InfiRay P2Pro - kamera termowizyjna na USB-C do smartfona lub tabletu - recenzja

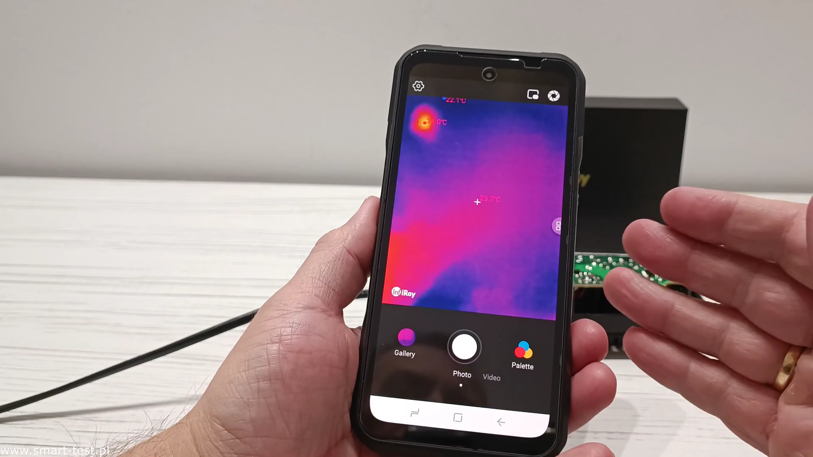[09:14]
Zanim przejdziemy do tej pełnej prezentacji możliwości kamery InfiRate P2 Pro, to oczywiście chciałbym pokazać dwie rzeczy,
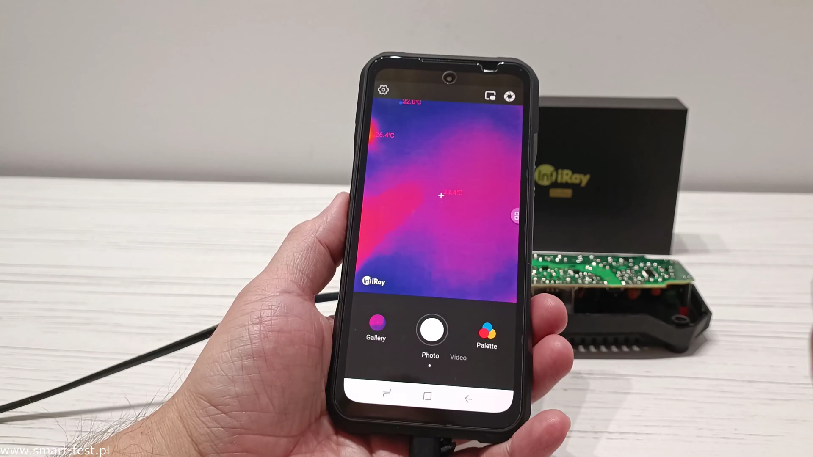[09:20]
a mianowicie opcja wykorzystania kamery w telefonie tej tylnej, czyli możemy na przykład obserwować sobie podląd płytki
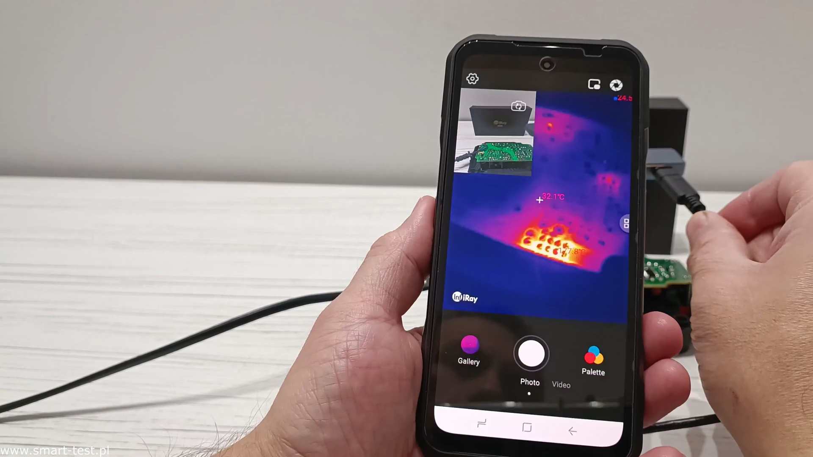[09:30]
na przykład drukowanej w głównej kamerze i na pewnym ekranie mamy oczywiście już podląd z termowizji, czyli takie hybrydowe połączenie właśnie kamery aparatu z kamerą termowizyjną. Tak to więcej wygląda.
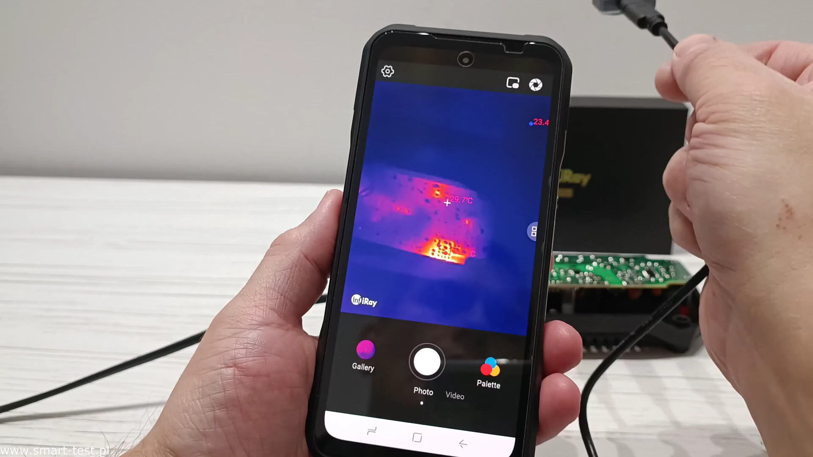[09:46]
Natomiast druga rzecz, zobaczcie, mamy teraz obraz naszej płytki elektronicznej.
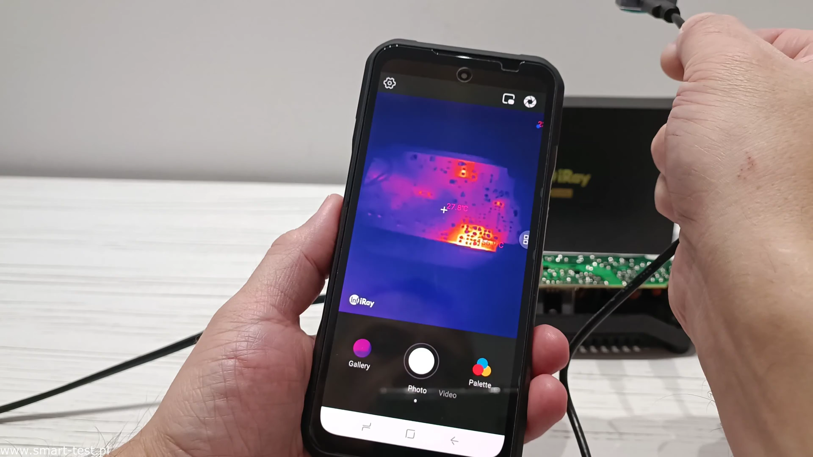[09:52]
Ona akurat jest uszkodzona, więc będziemy mogli lepiej zobaczyć sobie tutaj te różnice temperaturowe, zobaczyć jak te elementy nam się tutaj przegrzewają na tym płycie.
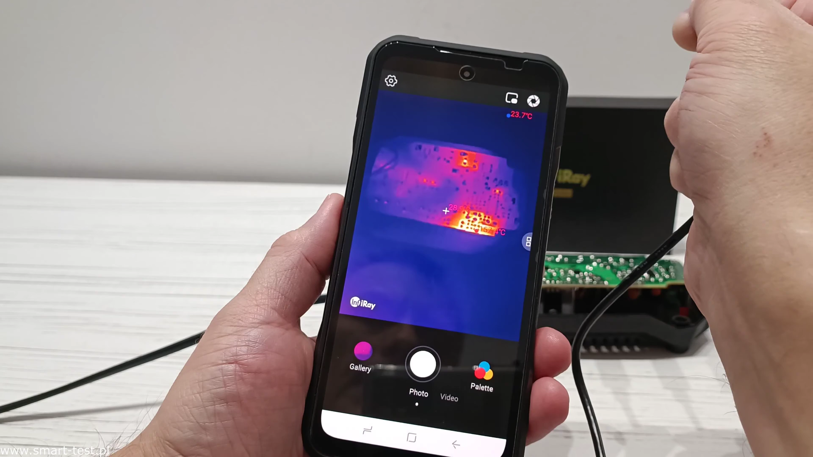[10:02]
Natomiast to co ważne, zobaczcie, z takiej odległości oczywiście mamy dość dużą szczegółowość, natomiast jeżeli zbliżymy się już dość blisko do elementów płyty,
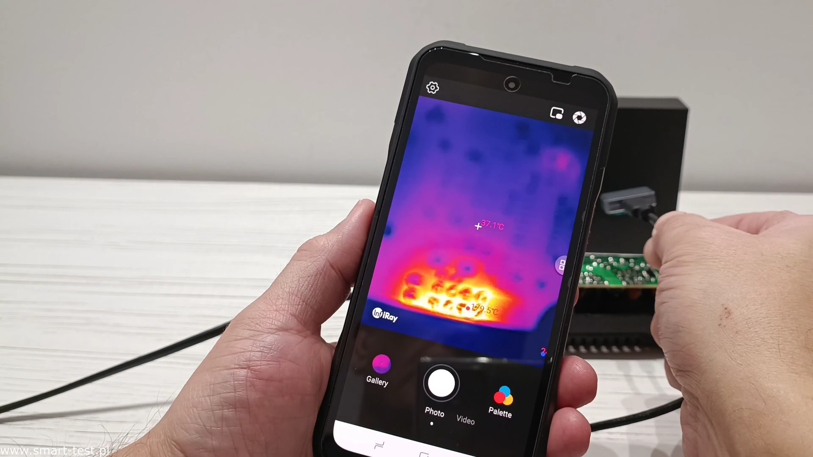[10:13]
no to jak widać obraz już jest tutaj dość mocno rozmazany. I właśnie do tego służy nam ta nakładka makro, którą mamy w zestawie.
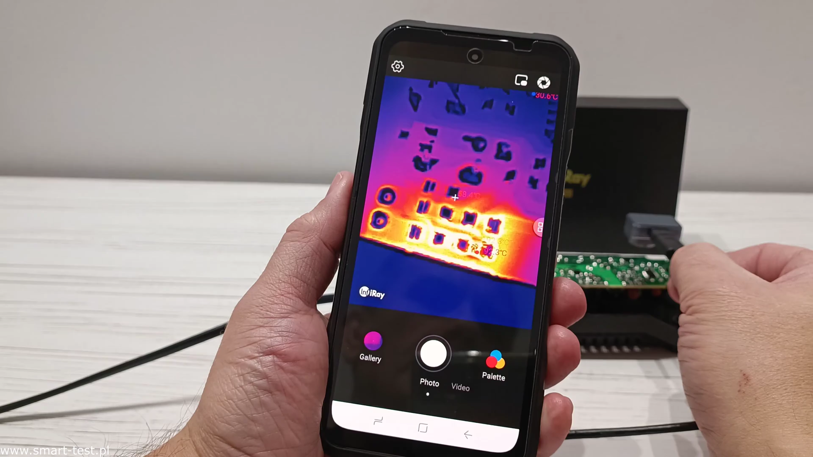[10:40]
Zobaczcie jak duża szczegółowość poszczególnych elementów, jak dokładnie możemy mierzyć temperaturę na naszej płycie.
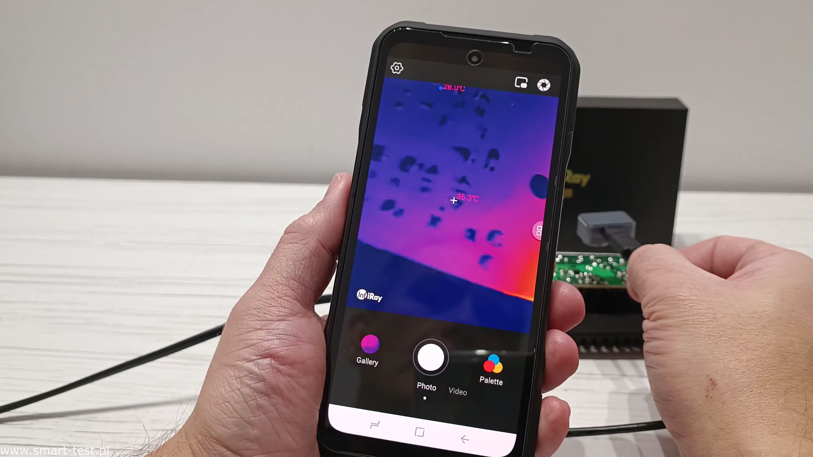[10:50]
Wszystkie ścieżki, elementy są bardzo dokładnie widoczne. Możemy się zbliżyć do płyty i dokładnie zmierzyć temperaturę poszczególnych, nawet tych najmniejszych układów, które znajdują się na naszej płytce. I teraz jak widzicie, jaka jest pomiar temperatury tego tutaj małego elementu na płycie.
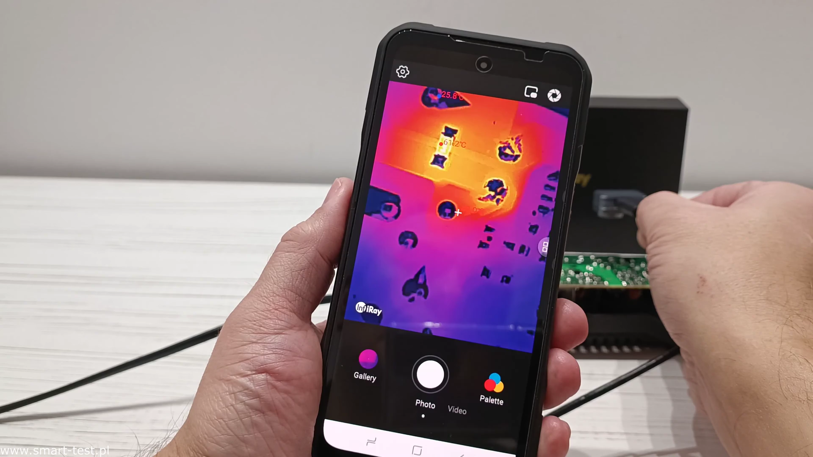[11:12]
63, 4 stopnie. Tak więc dokładnie możemy to zmierzyć. Tak więc ta kamera makro to jest naprawdę rewelacyjna sprawa dla elektroników,